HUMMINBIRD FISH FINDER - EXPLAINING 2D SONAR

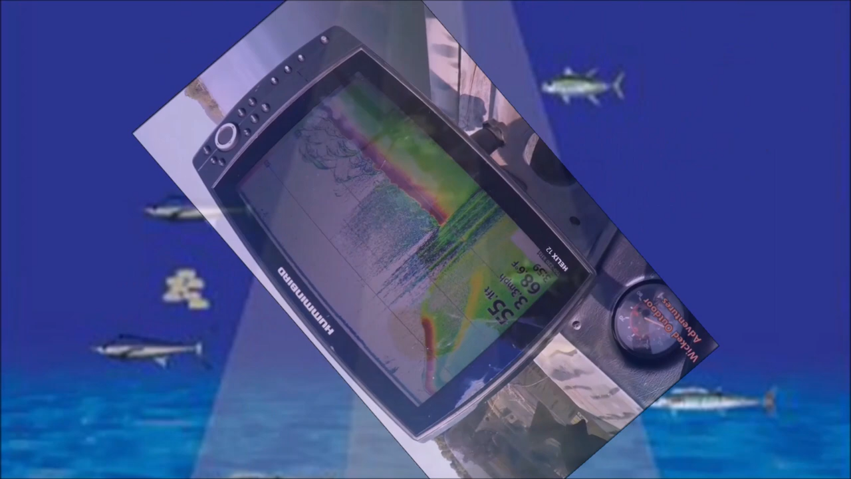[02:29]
each other in the water column will appear to be close to each other on the screen due to overlapping of
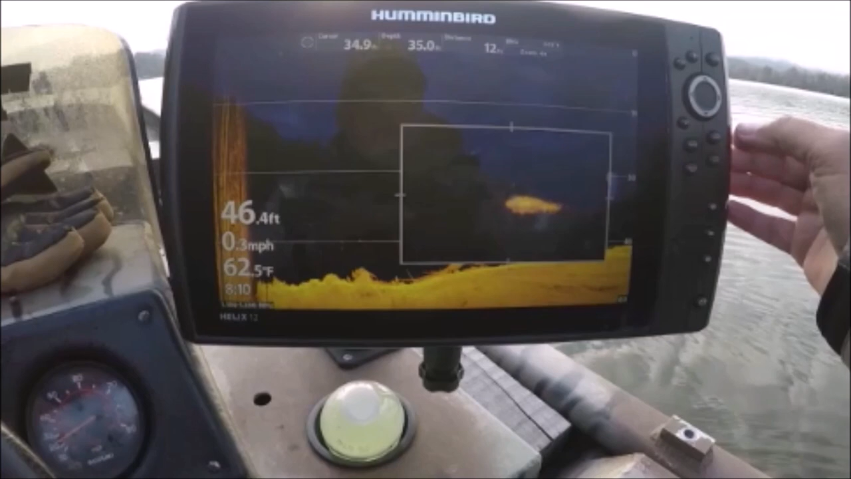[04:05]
On screen: depth 46.4 ft, water 62.5°F, speed 0.3 mph
to get a better detail on the fish it is very common here in Tennessee to see overlapping species in a water column strippers white bass crappie catfish often refer and stay in the same general areas time and experience of learning your fish finder will allow you to